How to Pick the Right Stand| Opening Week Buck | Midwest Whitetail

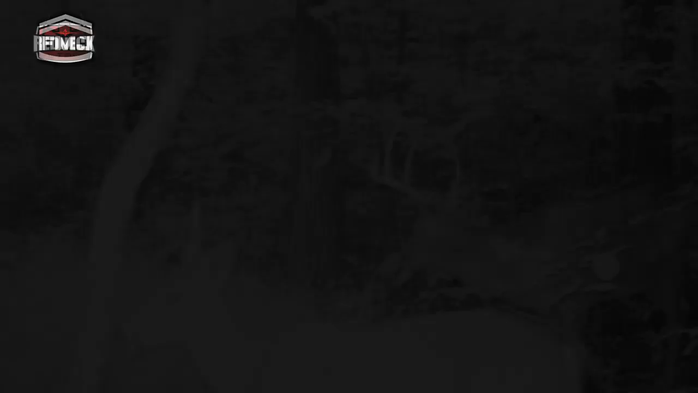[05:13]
And there's one particular buck, a big 5x1 mature big body deer, that's been showing up every morning sometime between 30 minutes before daylight and 20 minutes after.
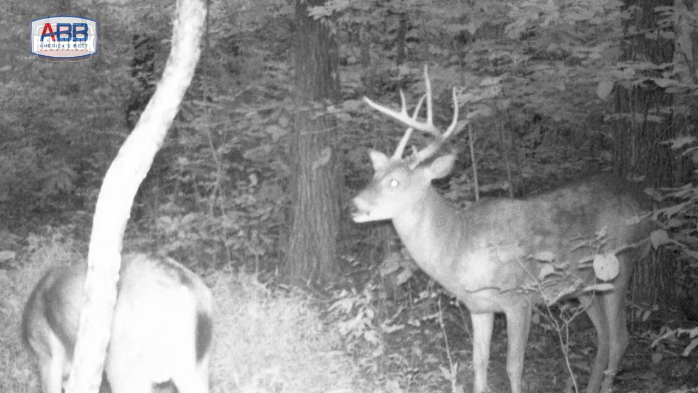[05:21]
And so we're here about an hour before he's been showing up.
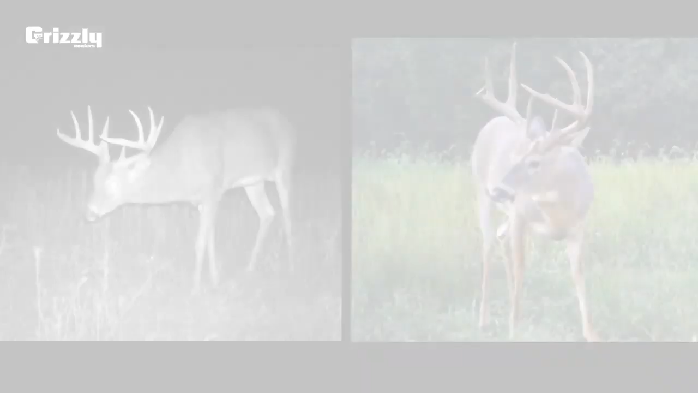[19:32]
He's been showing up pretty consistently on cameras, showing some daylight activity. We've got him narrowed down to two different spots where we think he spends most of his time.
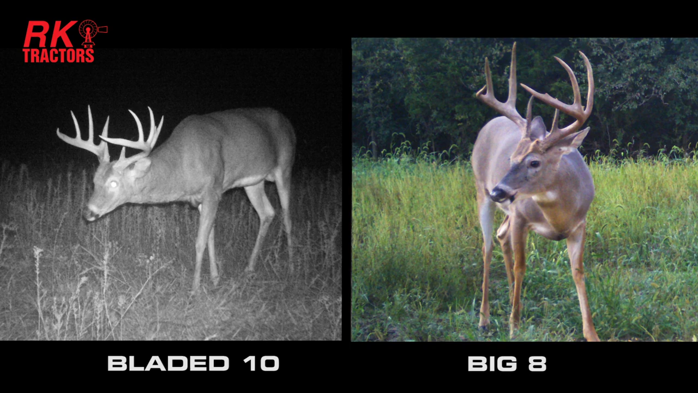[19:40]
So when the season comes in, those are the two bucks that I'm gonna be going after.